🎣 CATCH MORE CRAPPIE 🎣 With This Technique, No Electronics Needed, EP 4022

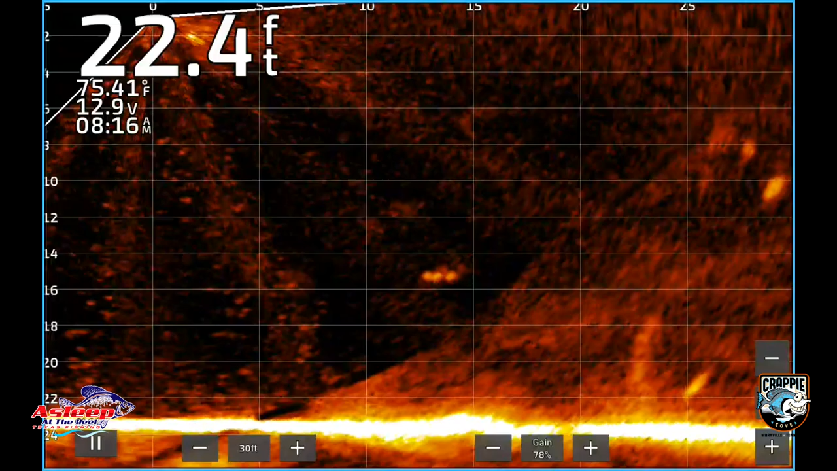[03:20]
On screen: depth 22.4 ft, water 75.41°F
All right, so this is the one part where I'm going to use electronics, and the reason is I want to show you what we're doing and show you why we're doing it.
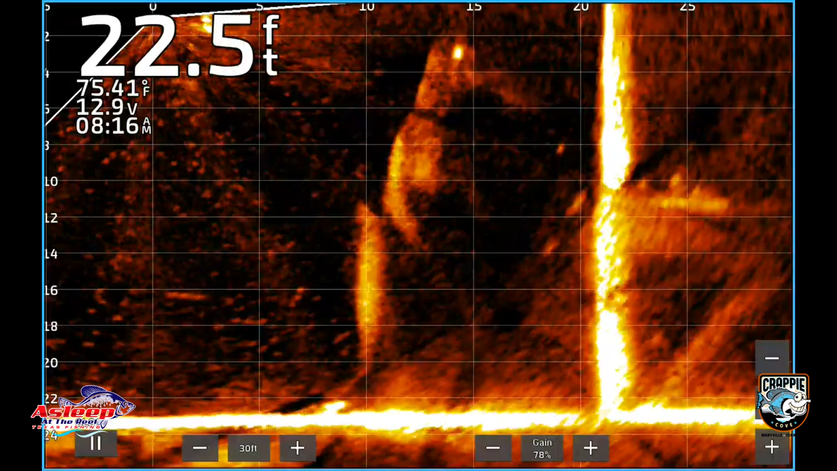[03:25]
On screen: depth 22.5 ft, water 75.41°F
So this right here is the bridge. It's gonna be the center column, or the center three columns there. You can see the bridge, that tie beam is roughly 11 to 13 foot down. That's what we're gonna be trolling against. Also take a look at there. Look at all the crappie stacked up in there. So you can tell these guys are here. This is kind of what they're looking for. Most of these bridges that you fish are gonna have these cross ties in there.
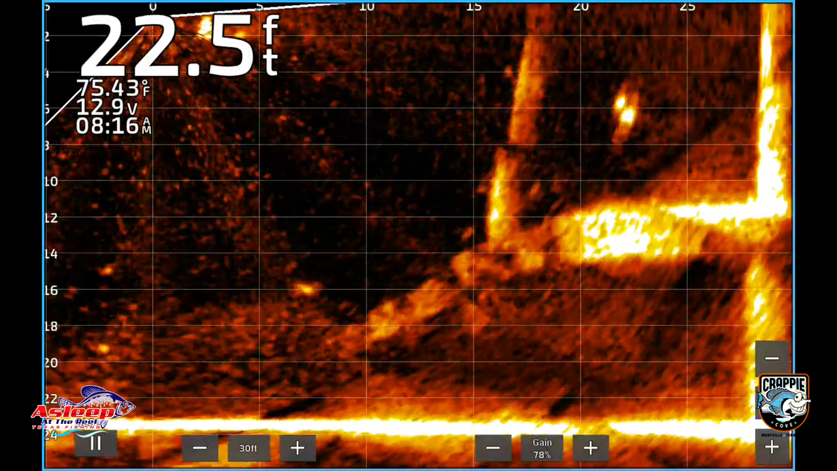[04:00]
On screen: depth 22.5 ft, water 75.43°F
Just a matter of finding out if they have it or not and then trolling around it. Also, I will be working off this side of the boat,